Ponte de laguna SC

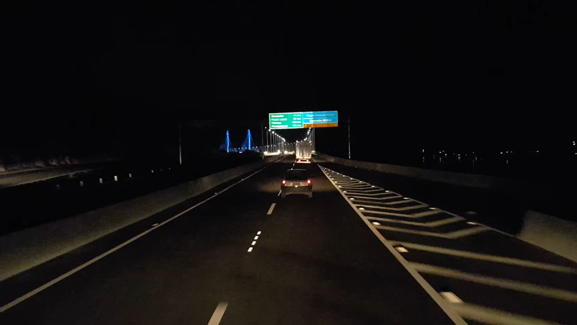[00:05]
Boa noite galera, são 8 horas e 40 minutos do dia 24 de agosto de 2015
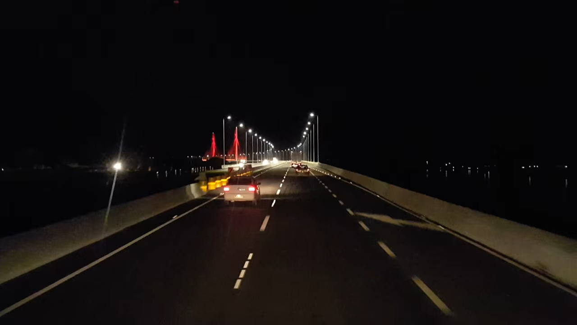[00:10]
Tô passando aqui na ponte Anitta Galibaldi, no estado de Santa Catarina, em Laguna
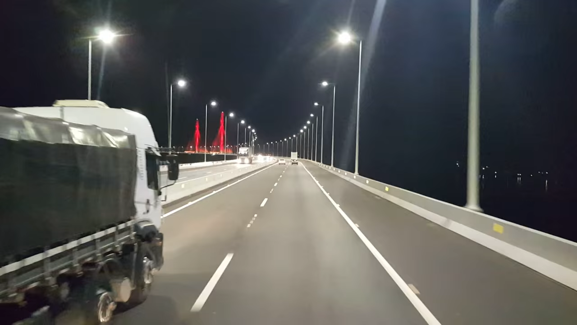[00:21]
Essa obra aí recém feita Vou mostrar pra vocês aí um pedacinho Vai ter aquele estalhado ali no meio, ele muda de cor Uma vez vai mudar, tava azul, agora mudou pra vermelho Vou diminuir um pouquinho aqui pra ver se ele vai mudar até eu chegar ali Não sei quantos minutos ele fica de cor É legal, ele vai mudando de cor azul, verde, várias coisas